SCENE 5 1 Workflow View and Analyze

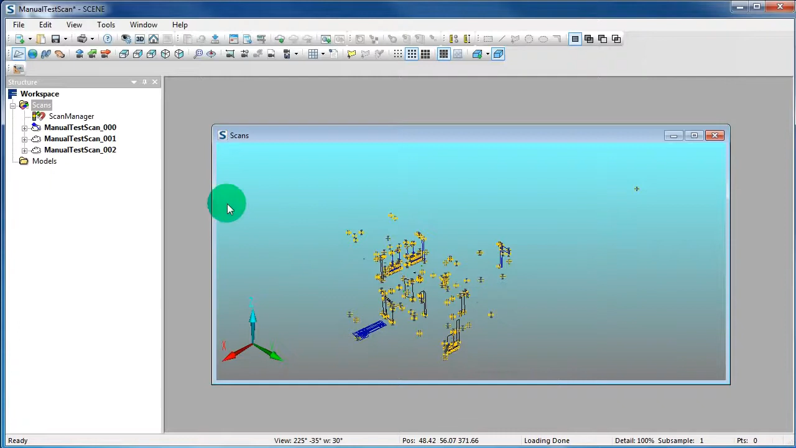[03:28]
This is because no scan is loaded. To load the scan right click on the scan and select Load It.
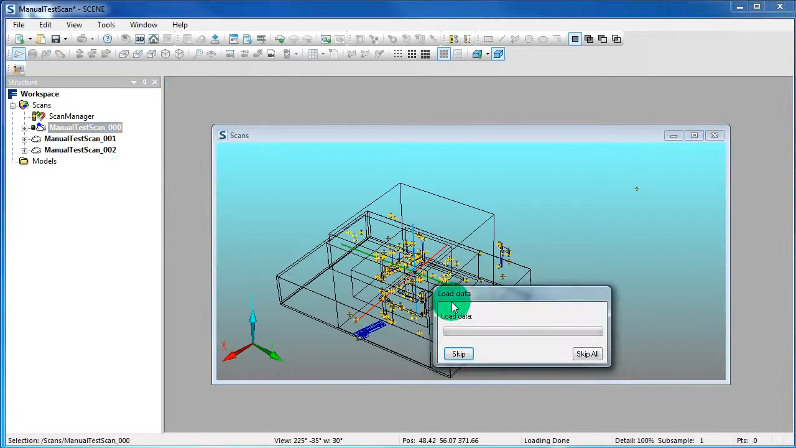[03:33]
Now the data of the first scan is loaded. This is also indicated by this little green rectangle in the Structure View.
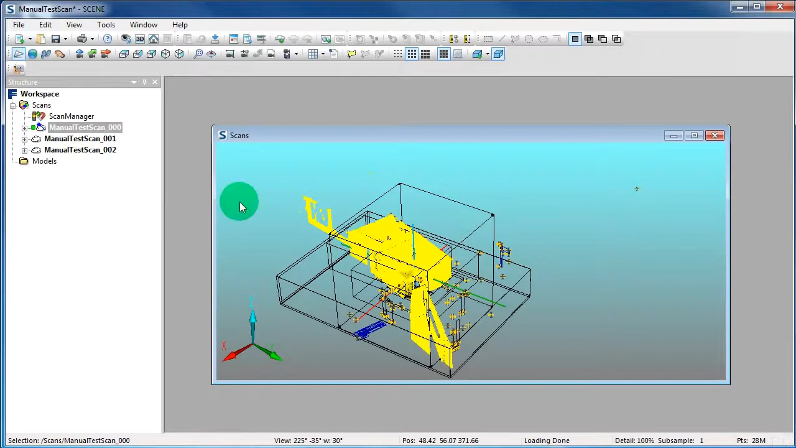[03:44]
If a scan is marked in the Structure View, the scan will appear yellow in the 3D View.
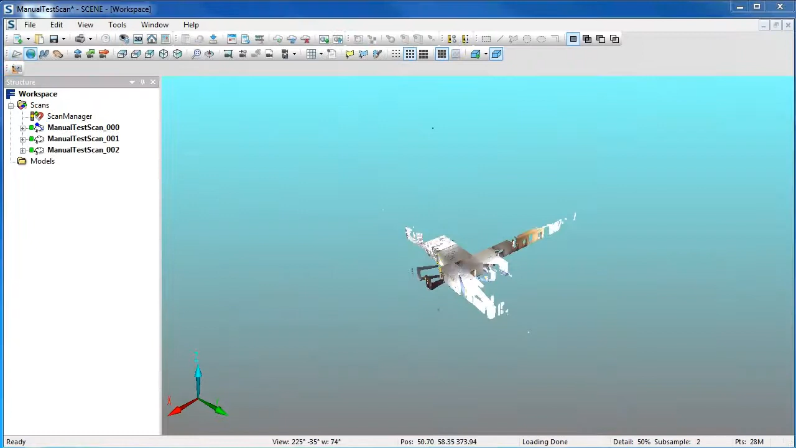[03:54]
You can also save and manage viewpoints in the 3D View. For that, go onto the icon Manage Viewpoints in the toolbar. Give your Viewpoint a name and say OK.
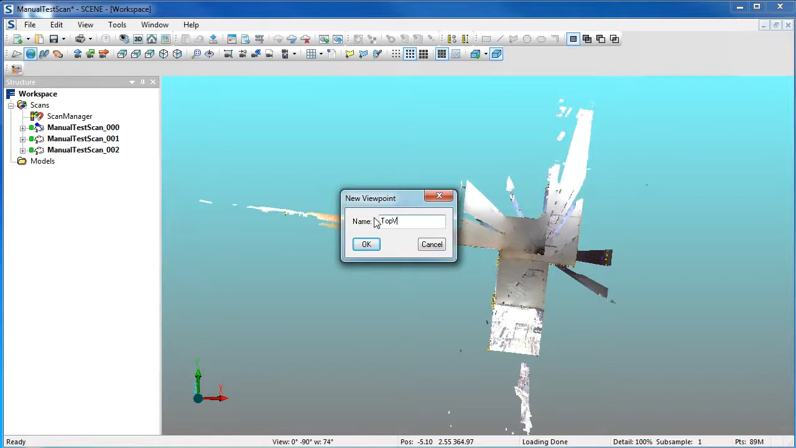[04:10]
After that, a folder called Viewpoints appears in the Structure View. Now you want to change the position and save another Viewpoint.
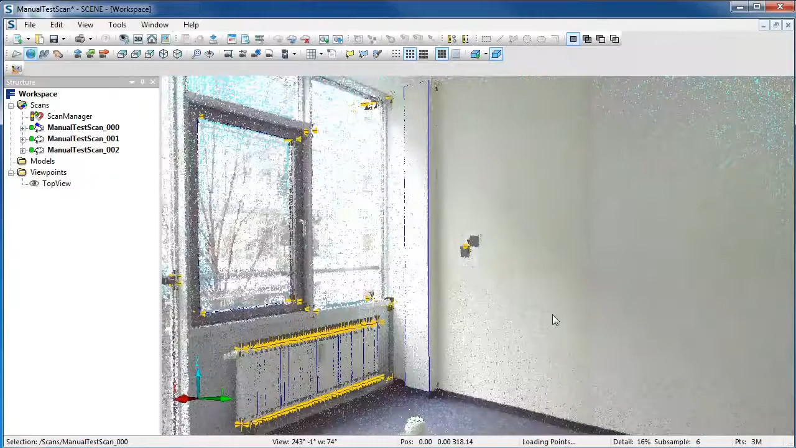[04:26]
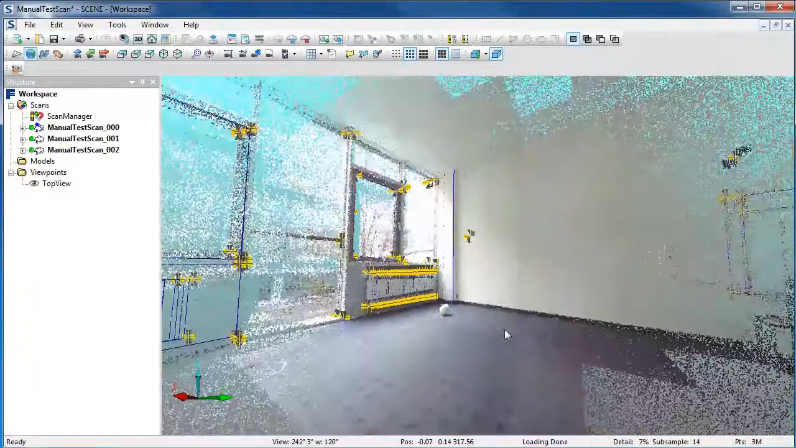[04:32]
Go again to the icon Manage Viewpoints in the toolbar. Give a name to this Viewpoint and say OK. Now this Viewpoint also appears in the Structure View. To change between these Viewpoints,
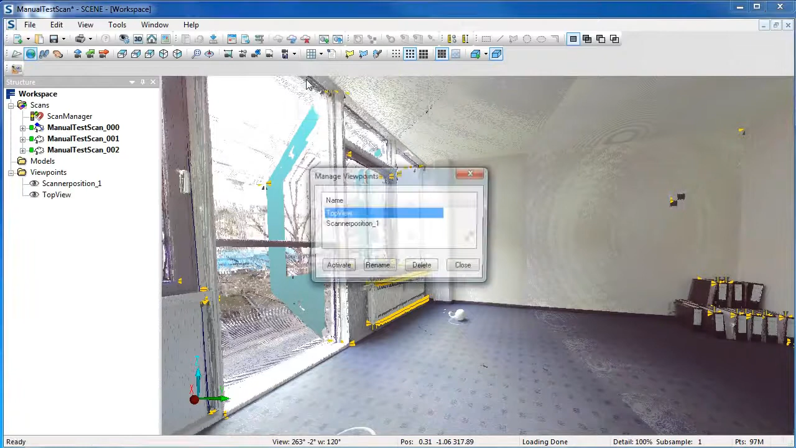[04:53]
go to the drop-down menu and select one Viewpoint and press the button Activate.
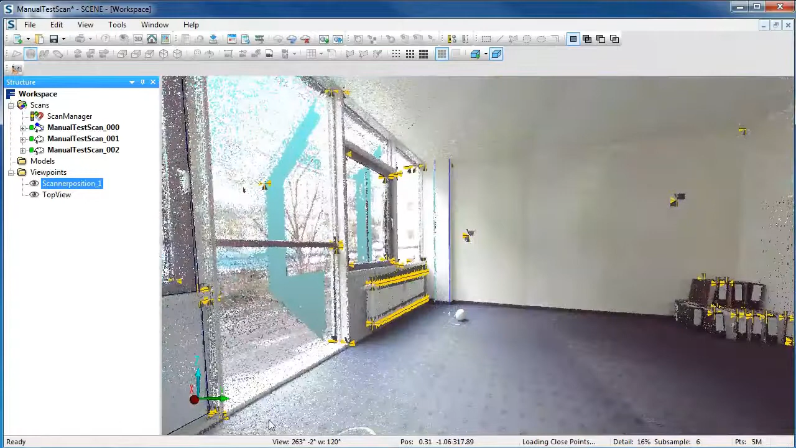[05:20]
To delete points in the 3D View, click on the Polygon Selector in the toolbar.
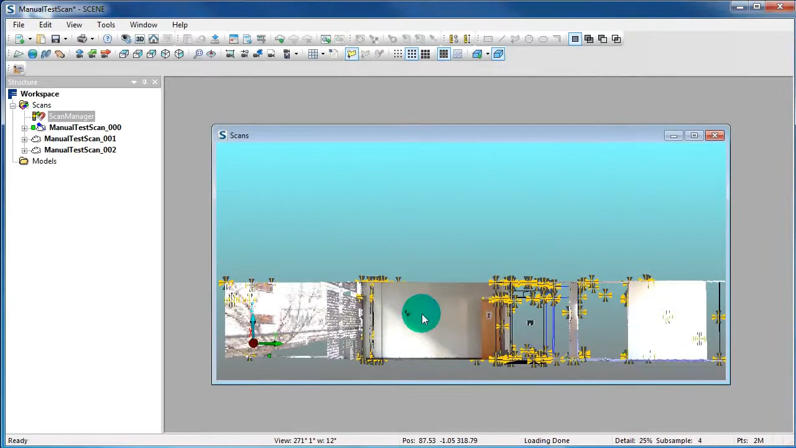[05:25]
Make a selection of your scan points.
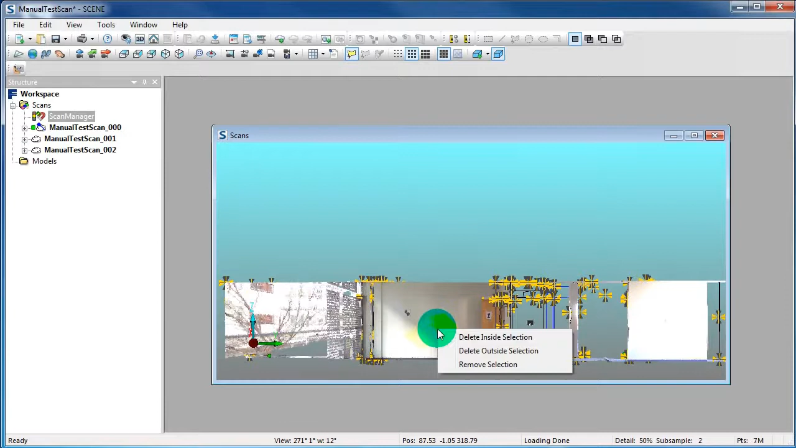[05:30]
Right-click in the selection and say Delete Outside Selection. Now all points outside of your selection are deleted.
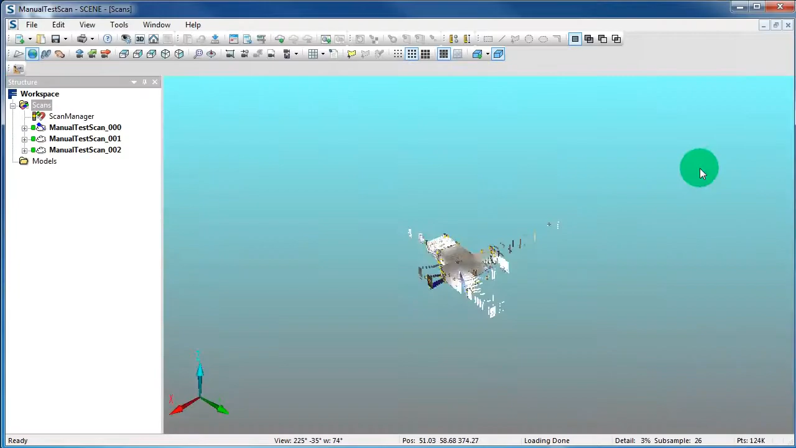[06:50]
Click on the grid pop-up button in the toolbar.
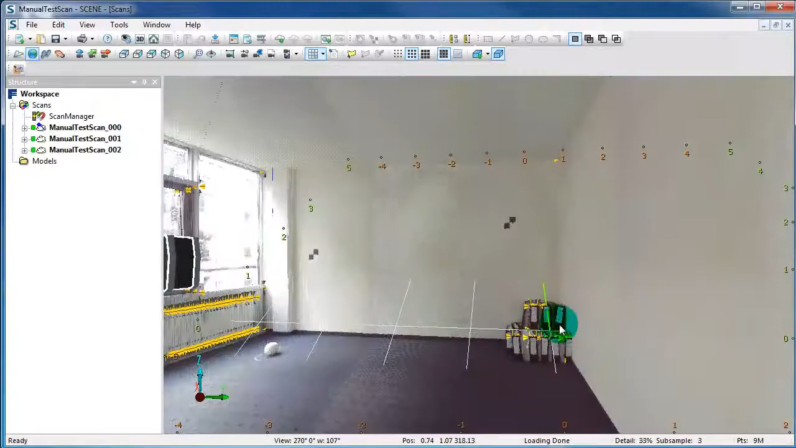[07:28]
Now we want to attach the grid to a point.
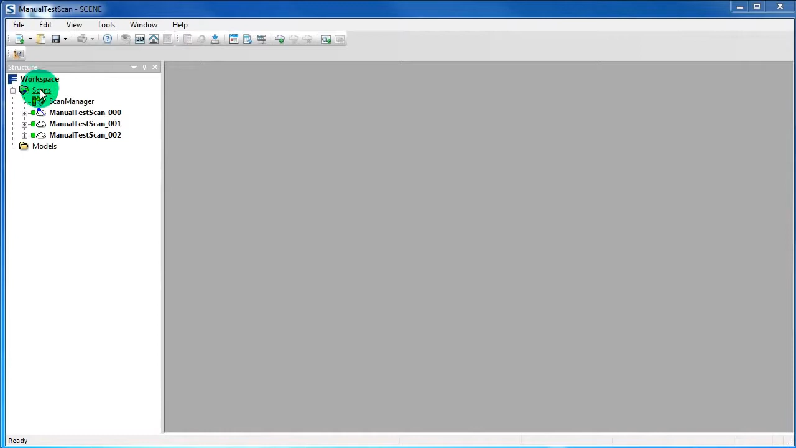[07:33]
Open again the 3D View of all scans.
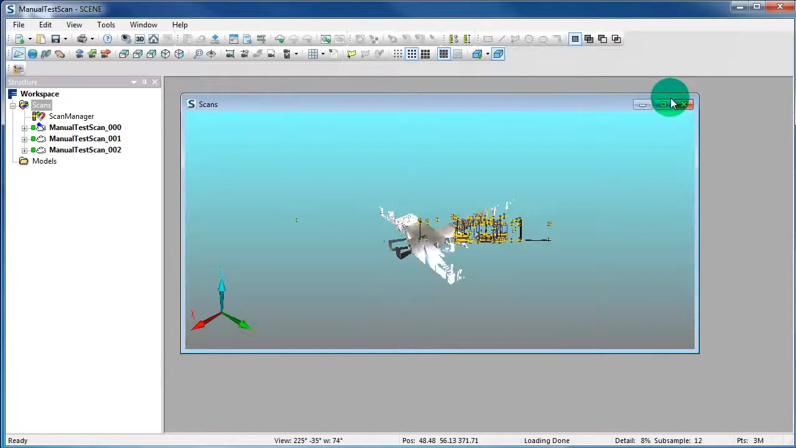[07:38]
Click on the grid pop-up button in the toolbar.
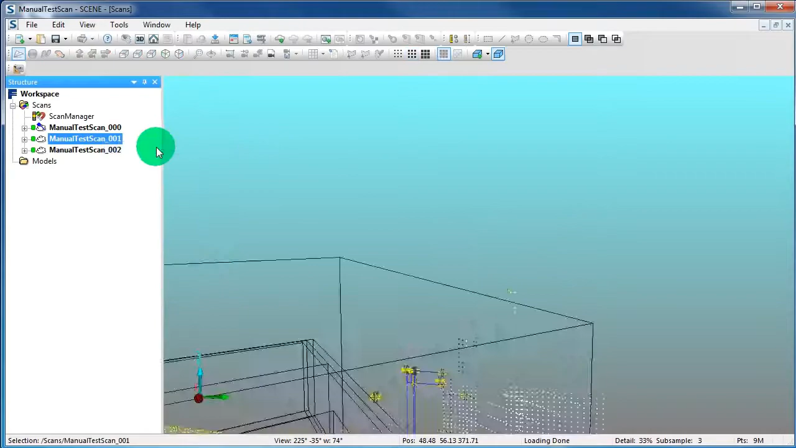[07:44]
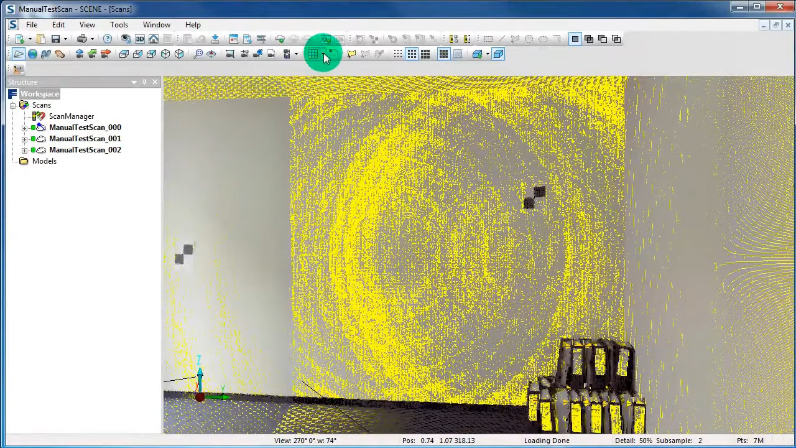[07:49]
And choose Attach to point.
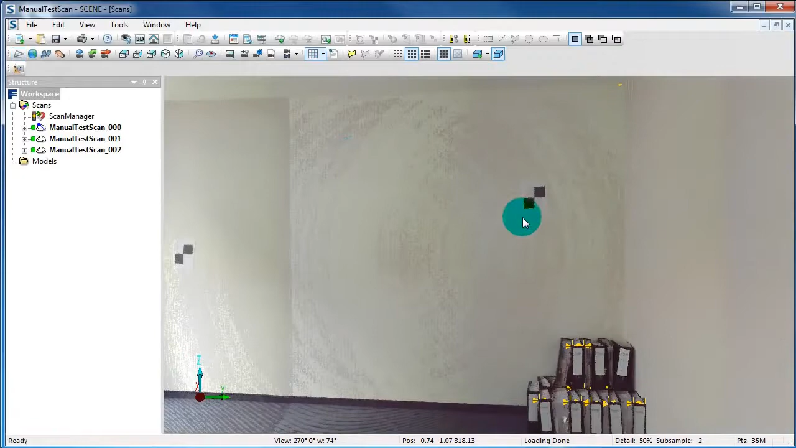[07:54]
Then select the point in your scan.
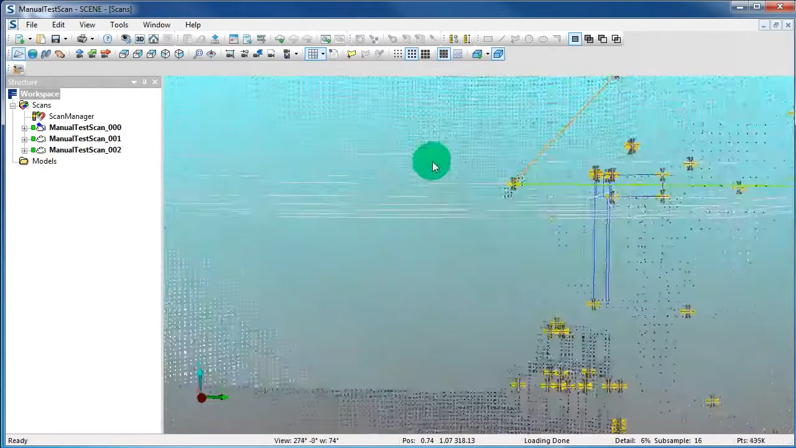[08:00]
Now the grid appears with the origin at the point you clicked in the scan.
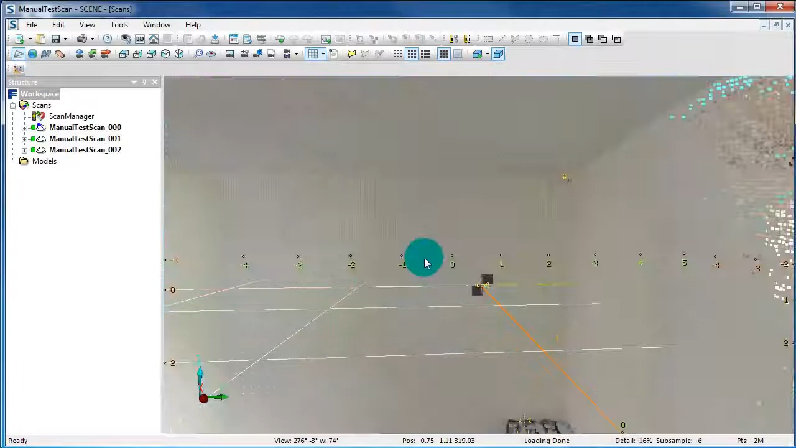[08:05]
Now we want to change the grid properties.